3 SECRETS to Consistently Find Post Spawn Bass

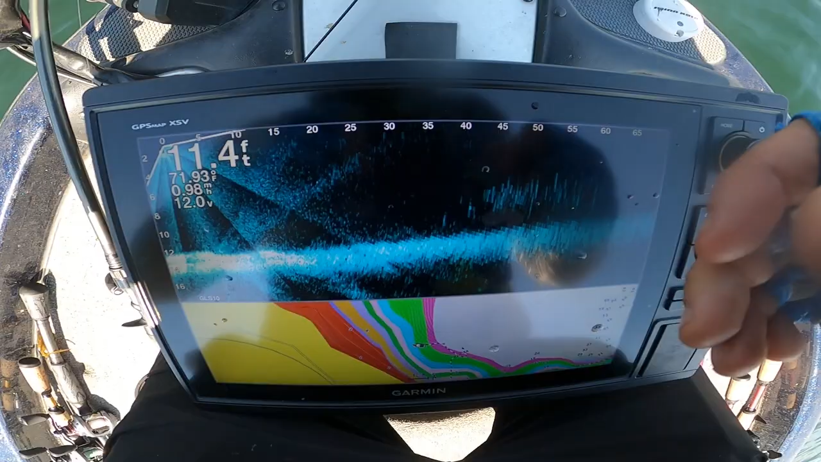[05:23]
On screen: depth 11.4 ft
So for me, this is the key. This is all bait fish. And what these fish are doing is they're taking this big flatter section and they're using
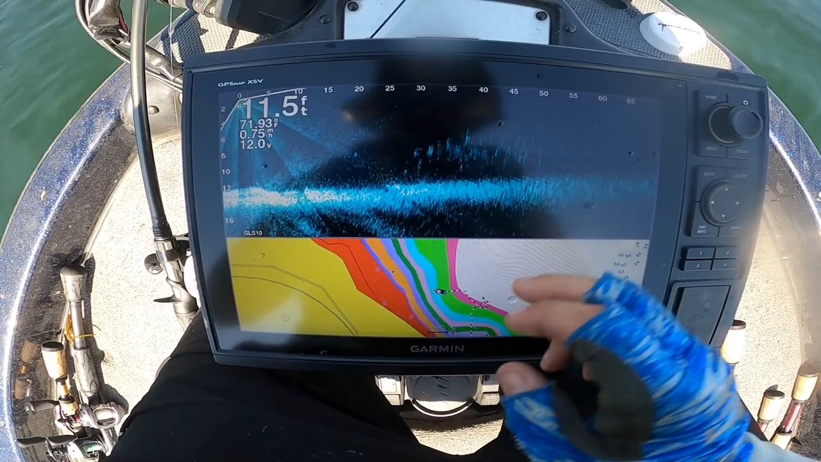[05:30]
On screen: depth 11.5 ft
it to corral bait up against the flat. And so these bass are going to sit on the outside edge, like the deeper edge of it, and they're going to push the bait this way.
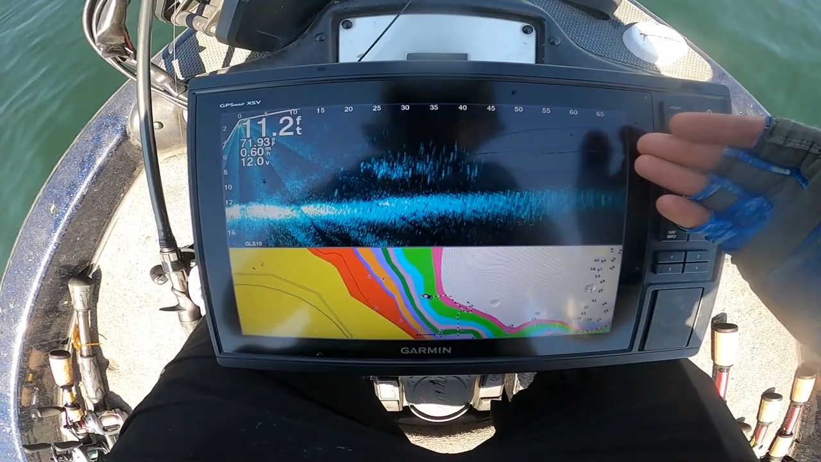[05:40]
On screen: depth 11.2 ft
So you'll see them suspended up or if you have some grass over here, you'll see the bass suspended in the grass. And that's how you're able to catch these fish, especially on a jig so good.
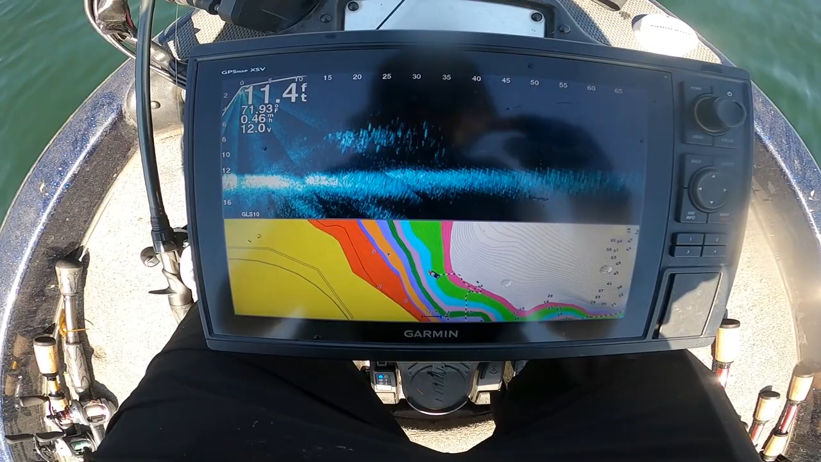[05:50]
On screen: depth 11.4 ft
You could probably catch them just as good on a wacky rig or a Neko rig or something a little bit slower, lighter line.
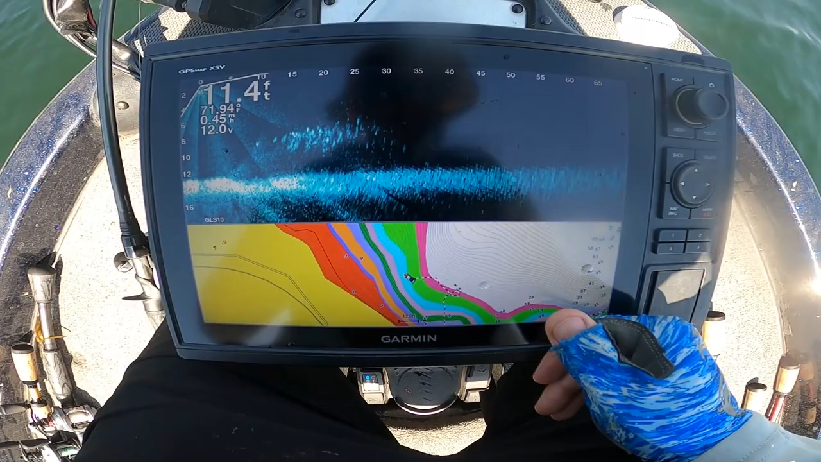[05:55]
On screen: depth 11.4 ft
But when they're eating a jig like they are today, it's just kind of hard for me. But look at the map.
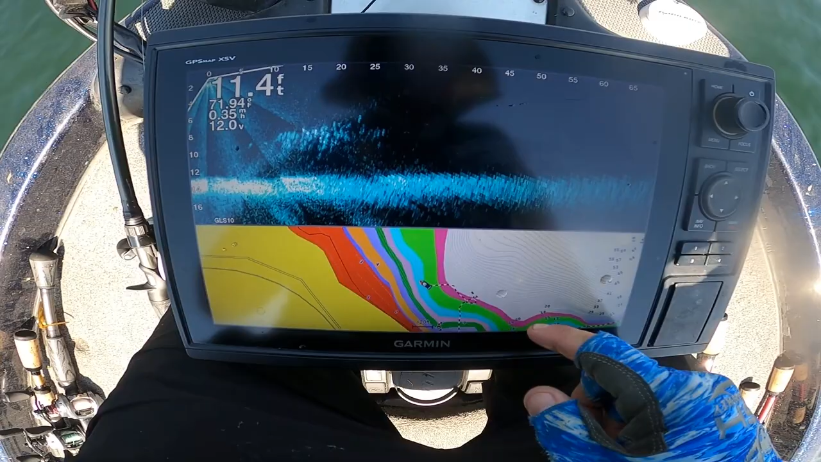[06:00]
On screen: depth 11.4 ft, water 71.94°F
You have a flatter section, which this is pretty flat on this lake when you take a picture over all of the lake itself. And I'm looking for bait fish.
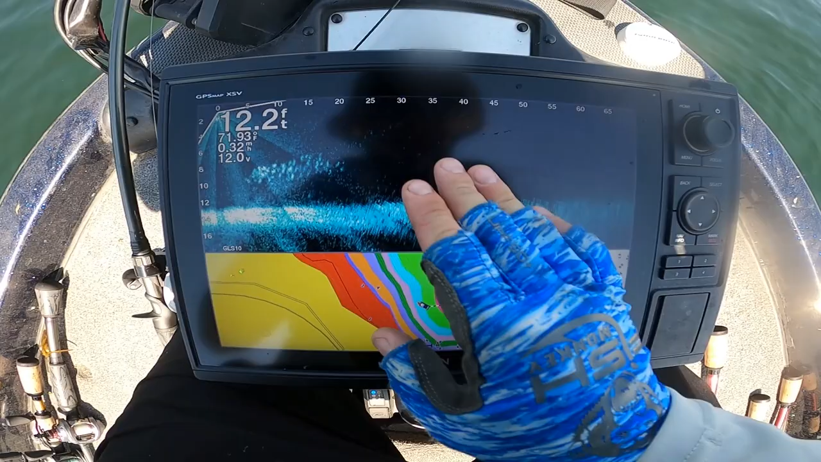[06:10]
On screen: depth 12.2 ft
And then I'm looking for some sort of grass or something to hold the bass outside of them because that's where they're going to be hanging out and sitting. But that's really been the key today. Hey, find the bait fish,